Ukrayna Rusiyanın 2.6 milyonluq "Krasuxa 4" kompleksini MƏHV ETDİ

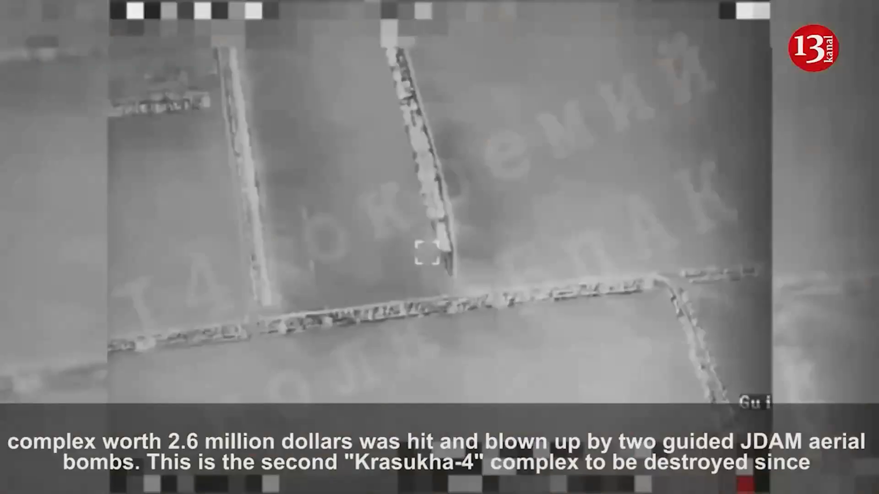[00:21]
2 idarə olunan Jdam aviasiya bombası ilə vurularaq partladılıb.
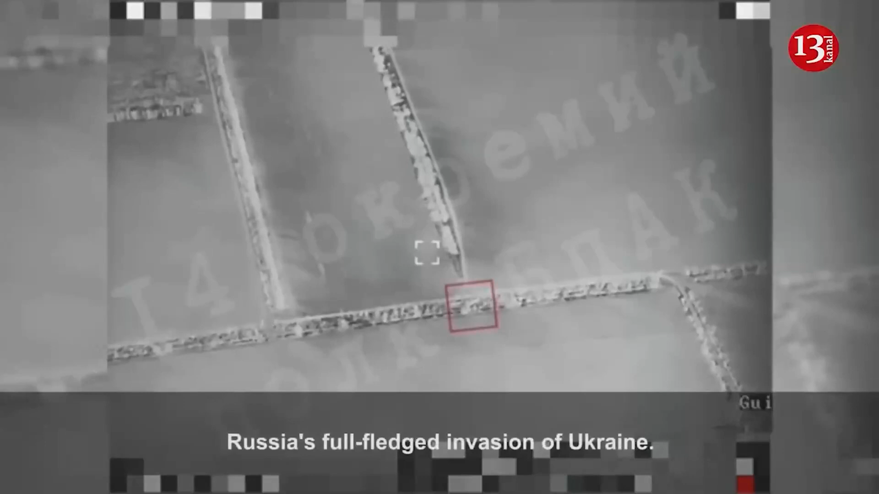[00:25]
Bu, Rusiyanın Ukraynaya hücum etdiyi dövrdə vurulan ikinci Krasuha 4 kompleksidir.